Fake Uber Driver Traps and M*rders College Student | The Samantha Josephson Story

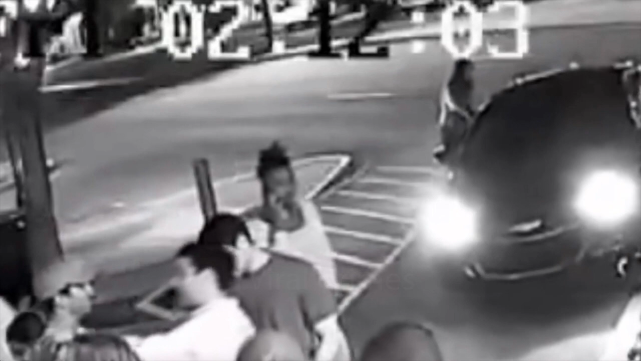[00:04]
age 21, did what many other young people do frequently, she phoned an Uber. She thought it was her Uber when a black Chevy Impala pulled up, so she quickly hopped in the back seat. This is the last time anyone would ever see Samantha Josephson alive again.
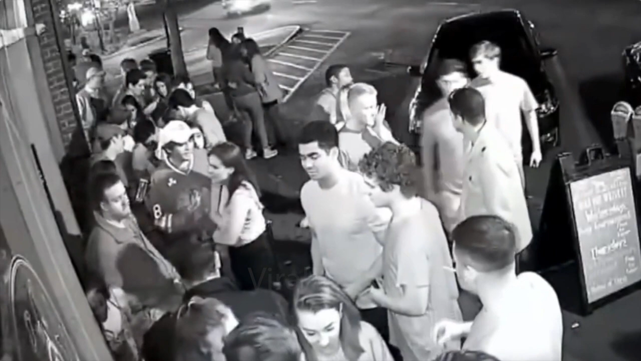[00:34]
On Friday, March 29, 2019, around 2 a.m., Samantha had been out having fun with her pals in Colombia. She made the choice to phone for an Uber ride back to her dorm room after she lost sight of her friends at some point during the evening.
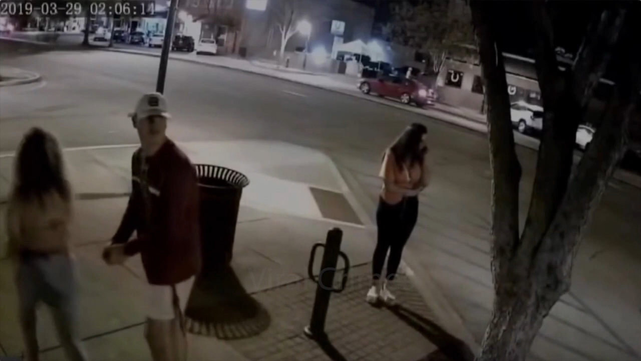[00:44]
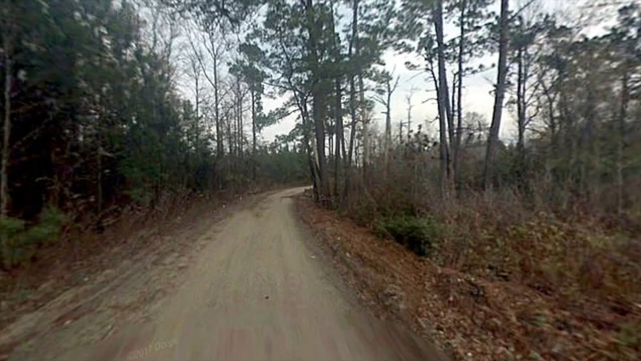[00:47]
Hunters discovered her dead in a Clarendon County field outside of Colombia 14 hours later. The owner of the black Chevy Impala shown on security camera video that evening is 24-year-old Nathaniel Roland. The Impala pulls up next to Samantha, who is plainly seen waiting on the street for her Uber ride.
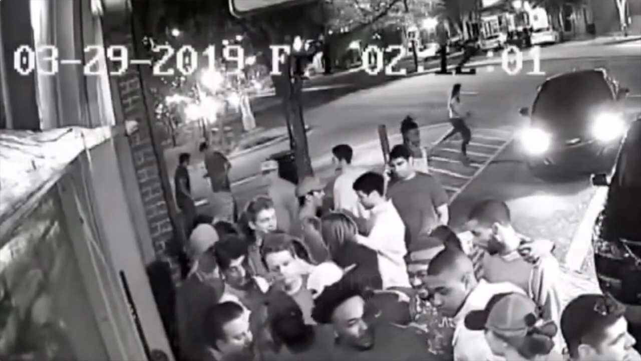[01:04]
She shuts the door after slipping into the rear seat of the car. Her roommates made the decision to contact the police and file a missing person report after she failed to return home by Friday morning.
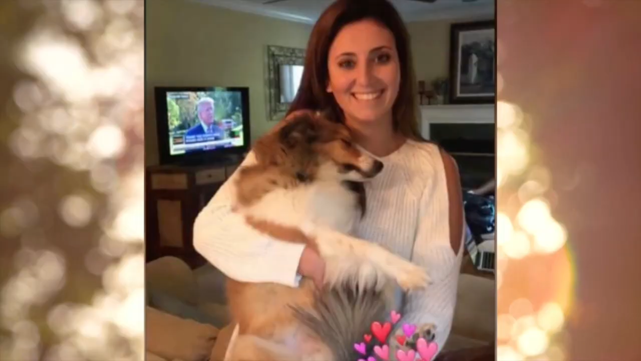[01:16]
By 4 o'clock that afternoon, her body had been located. Authorities started looking for the mysterious car.
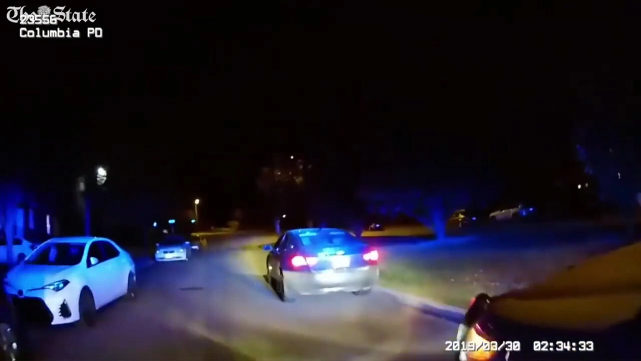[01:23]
Police stopped an Impala on Saturday that matched the description of the car in the video. What's going on, sir? You got your license?